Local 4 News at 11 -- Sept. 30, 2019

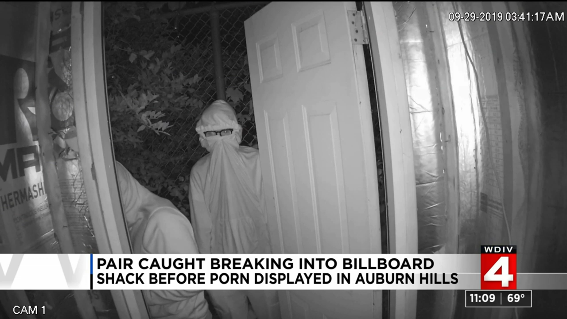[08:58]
Video released today shows what appears to be two young men breaking into a shed by the billboard at I-75 near room 59.